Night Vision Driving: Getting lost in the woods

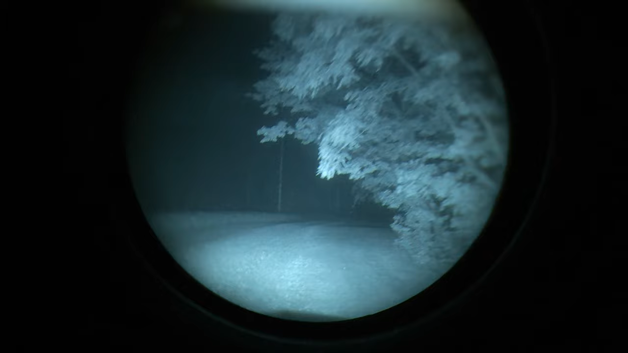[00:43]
guess we're gonna see I'm pretty sure we're gonna run into something We'll see see if we fall out So again as a reminder these scenarios are doing are not entirely
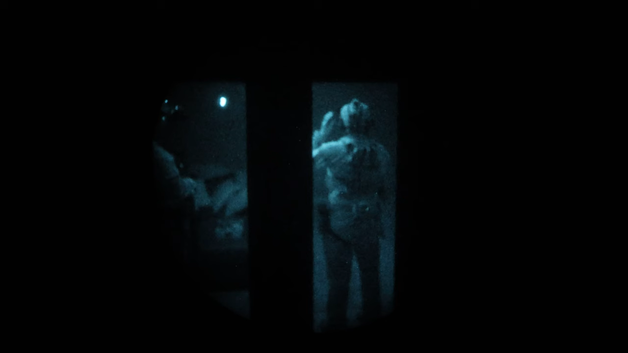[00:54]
realistic We get that all right calm down Ronnie The reason why we're forcing ourselves into these scenarios is to learn the skills Use the tools that we're talking about
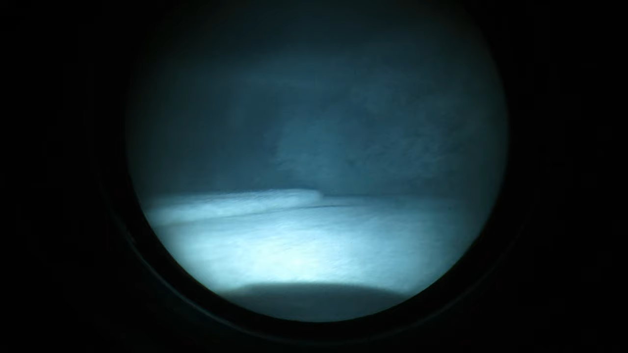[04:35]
so you're really gonna have to keep looking around everywhere now My question is and this is a little bit different because it has a windshield But would there be a time on something like this where you would want to use IR illuminators or strobes a lot of what we practiced on the first video.
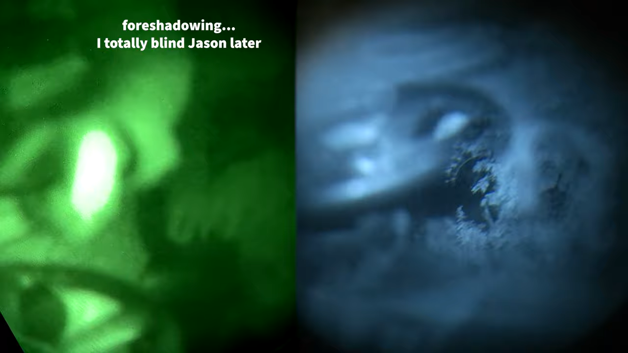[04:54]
you're gonna get blinded Any light going forward is going to reflect off the glass and it's going to blind not blind you totally But it's going to bloom real bad. It's going to it's just sucks So I would suggest not to do that.
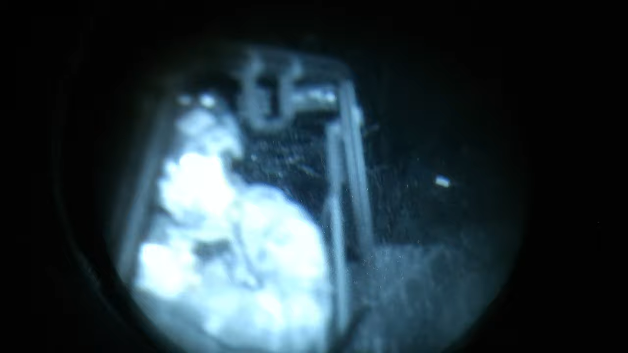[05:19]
but when you get your night vision on you'll see the light still trying to poke out And we we put a little bit of this, uh, you know the black electrical tape on there.
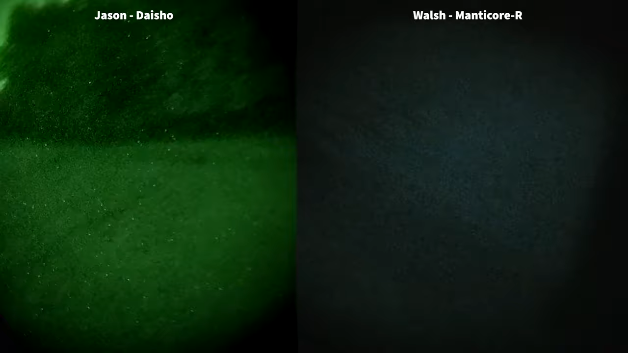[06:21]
It's not terrible You can barely tell what we're seeing Yeah, so
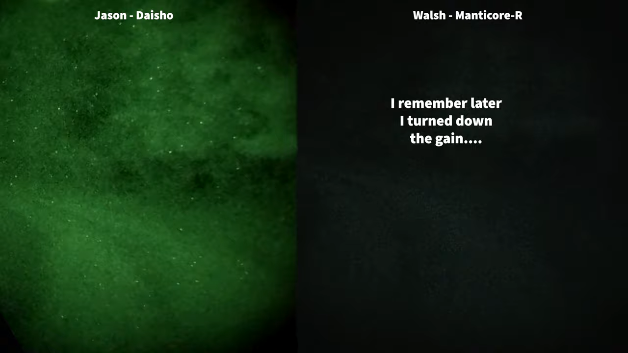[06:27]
The depth perception is definitely off You definitely got to look around So
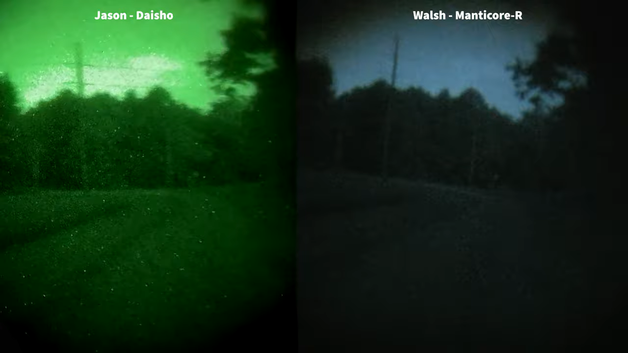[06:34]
The helmet Just the jostling of driving around I'm gonna go off-road a little bit here To make a u-turn
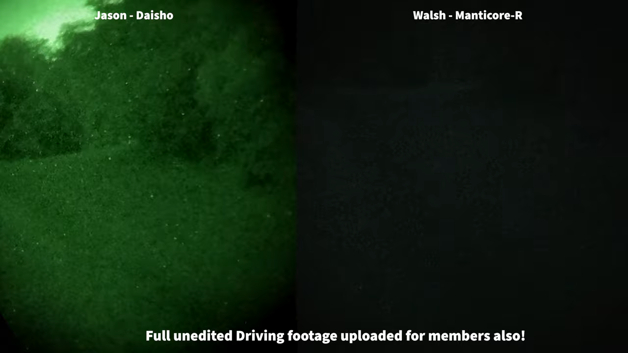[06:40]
It's like shaking Shaking my helmet around Okay, here we go Oh, look at how much more challenging it is When you have other lights in the distance Yeah, that is That's really painful Yeah, that makes it very difficult No, I will say this though when the lights were behind me There was a reflection on the windshield Oh, yeah And it made it hard to see out of the windshield So, hey, I want you to see this Okay, stop for a second Okay The windshield itself
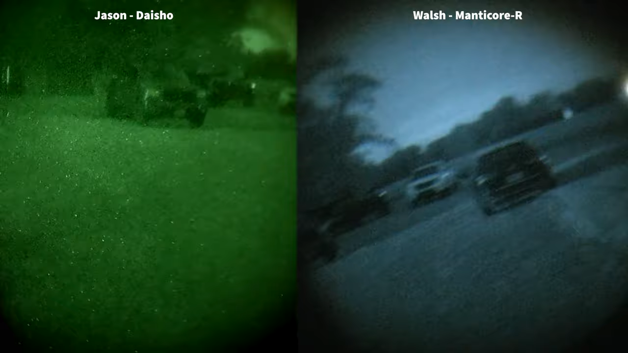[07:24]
Like here we go Yeah, so the way that I would explain it is I can almost see like individual grass blades outside If I'm not looking through the windshield But then looking through the windshield It's very dull Like I can't see individual It's cutting off that What would you call that? Not distinction But that clarity I guess Yeah Very interesting See if you can navigate between the cars Okay Slowly
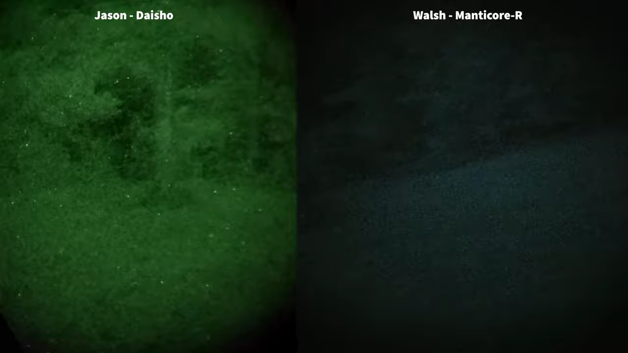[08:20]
So Jason's asking me If we should go down the trail Okay They're like Here's the trail He wants to know If we're going to go down No Why not? I can't see it I'm banging down there Okay So Now I can see Oh, is it the headlights? No, that's my IR Oh, is it? Yeah But then Here Oh, see Okay Now This helps Look at this This helps you Oh my god
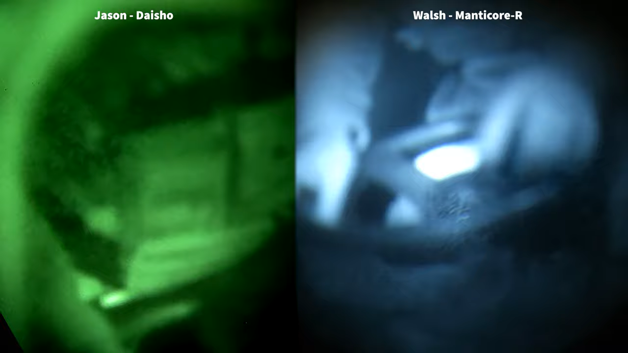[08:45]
But look at the It's like a mirror, dude Yeah Look how helpful that is Oh, let's test one other thing What's that? I got you What if we use What if we use strobes? It's actually It's not that bad It's not that bad Compared to how it was CQB Like being indoors That's That's not really anything That's not That's not nearly as annoying But look at this Like Okay That trail looks Looks navigable Let's Let's Let's see if we can go down there
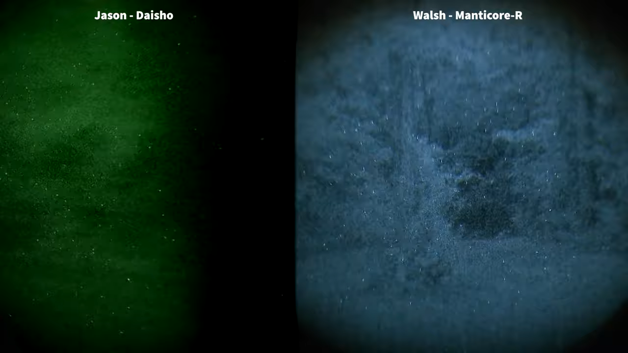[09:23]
Oh You'll see a cutout to your left It'll dip you down to where that bridge was Oh,
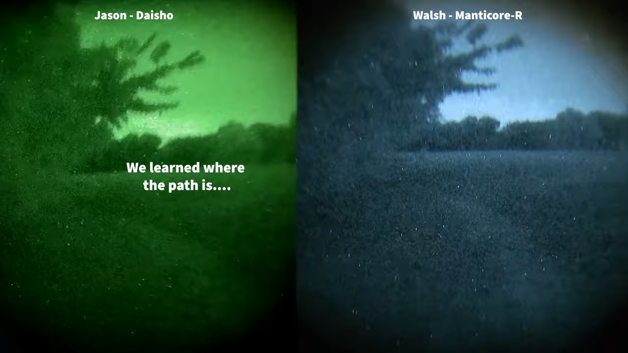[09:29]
okay We'll get a little closer We'll just drive up to it And I'll get out and walk back Keep on going You're good Just go slow All right So we were directed on where the trail is Oh Whoa Can you see anything? Um
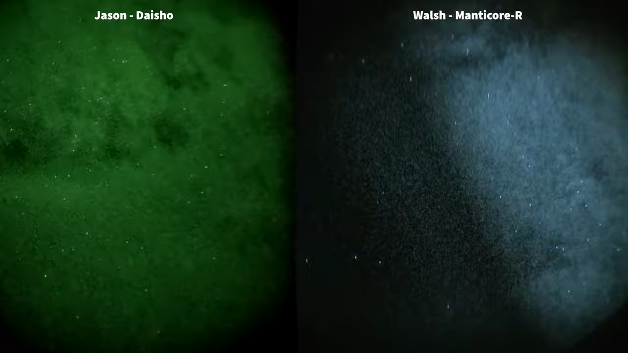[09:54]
Now I can Does that help? Ah I got a tree coming
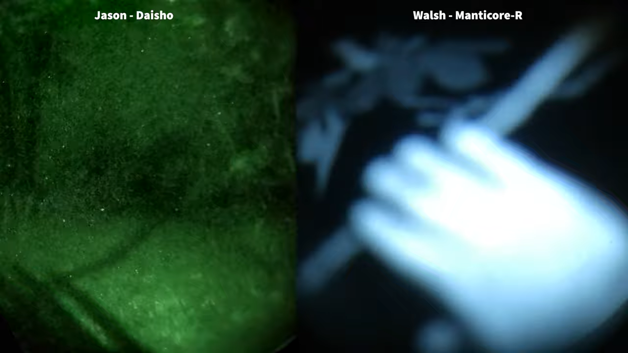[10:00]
Is that helpful? Yeah What if I turn it off?
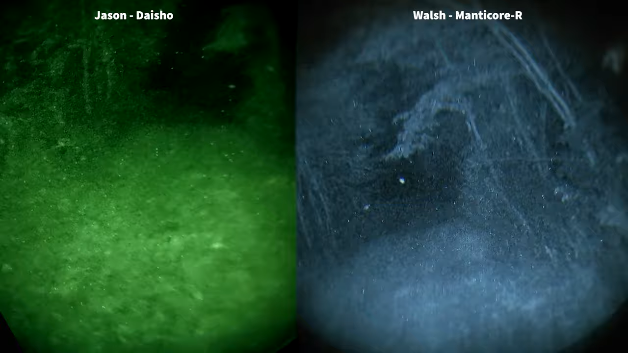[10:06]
Oh that's horrible So what are you using right now? Okay, hold on You're dipping down
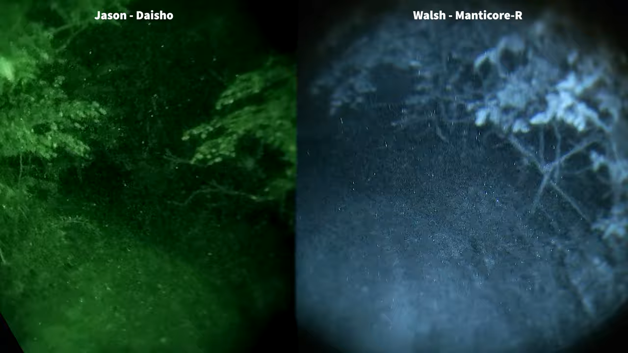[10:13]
I'm using the The stream light Okay What if I turn that off?
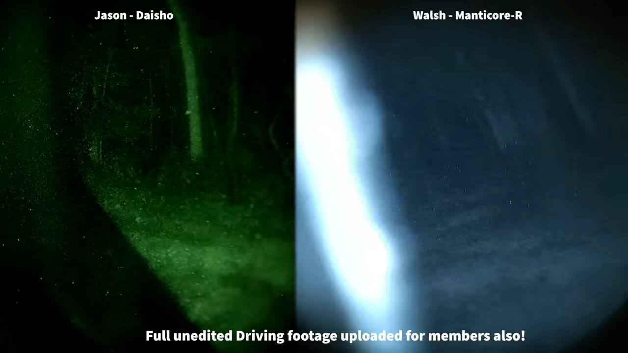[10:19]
Oh you can't I can't see anything Yeah Oh wow
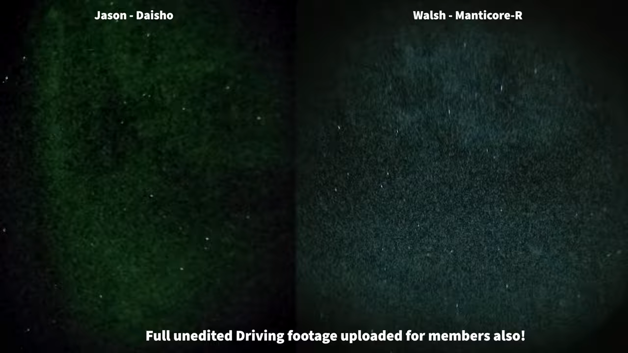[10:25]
Here let me uh Let me have a turn Okay Is this horrible?
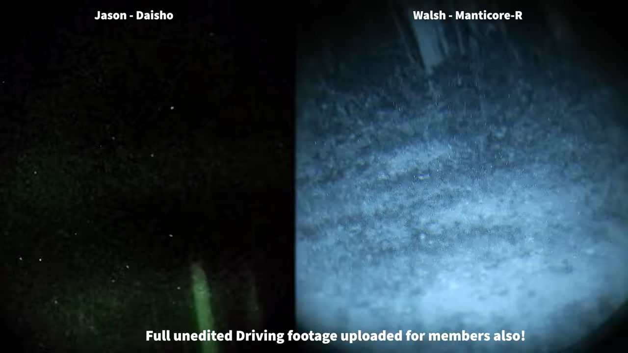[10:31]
It's pretty bad All right It looks like it's an open path We'll be okay
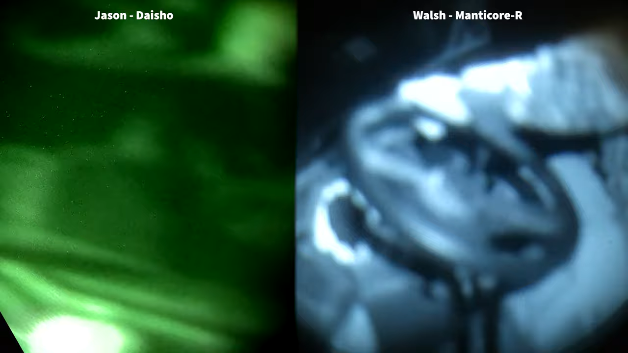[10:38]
All right Here we go I think I have a light on Do I have a light on?
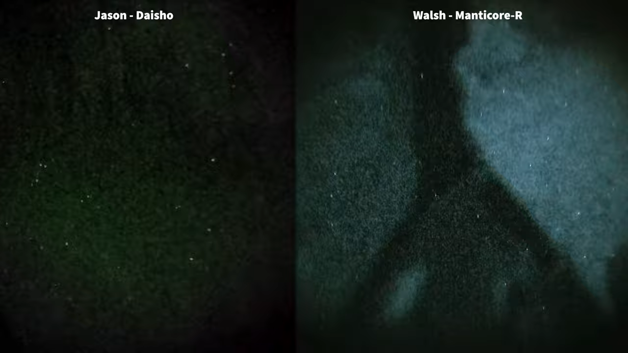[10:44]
Yeah You do There you go Oh it's gonna be even crazier Because I can't turn on My outboard light Oh but I could do this though I could cheat
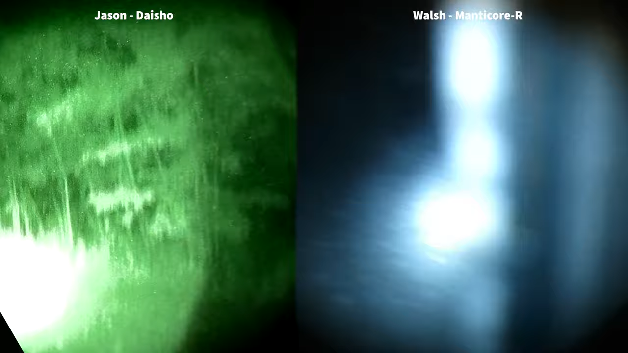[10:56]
There you go Where's the Yeah so you can see When you look outside it's fine
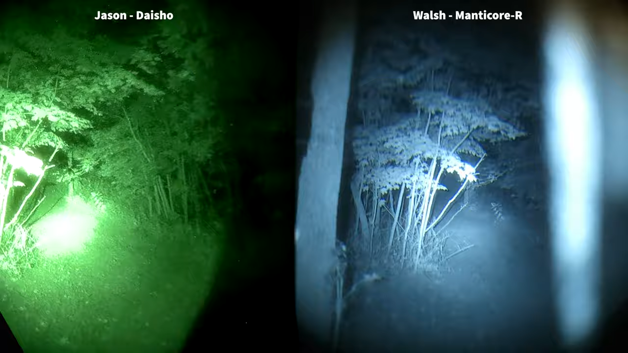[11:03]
When you're looking inside the It's so bright that it's So this dark canopy man Look at this With no light It is I'm just like I'm just like guessing Where we're going I think you're gonna need to go A little bit to the right
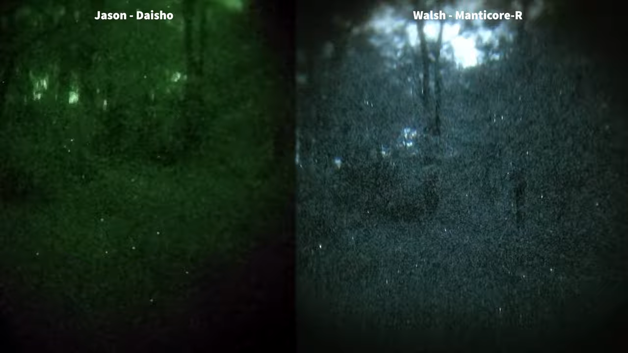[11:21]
Hey I'm gonna try something weird Okay I'm gonna flip up one eye Okay Oh Oh no no no So people who ask you Oh wow About driving With just one Oh I can't make sense of anything
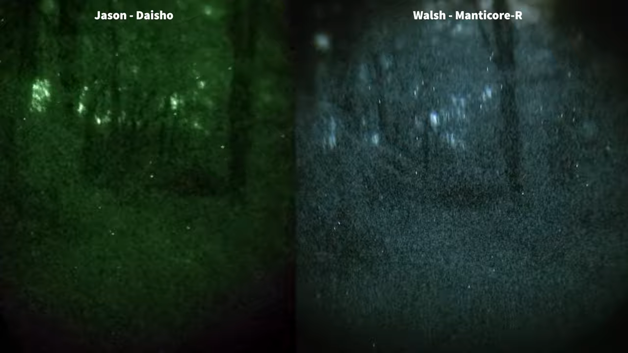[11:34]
Nope Nope Nope Two is way better Oh my god Okay Do you see that there's like A white
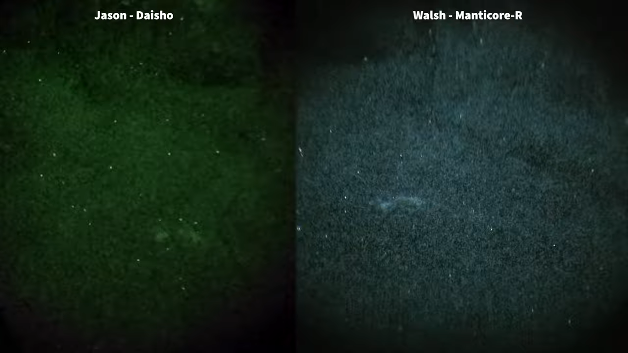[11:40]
tree branch Or something Yeah my eyes My eyes are actually getting used to it now There's a tree to our right You're kind of close Yeah There's the ones A little bit to our left also Okay Yep
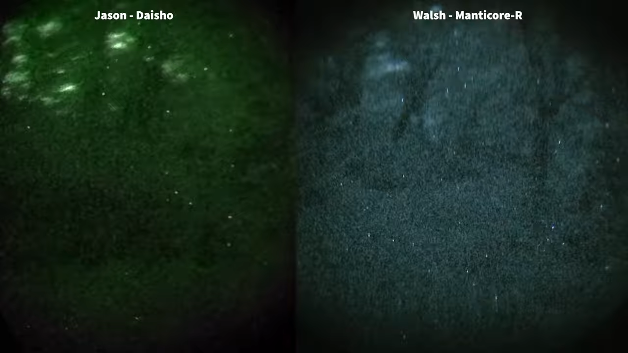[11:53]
Whee Yeah Golly Oh there's the tractor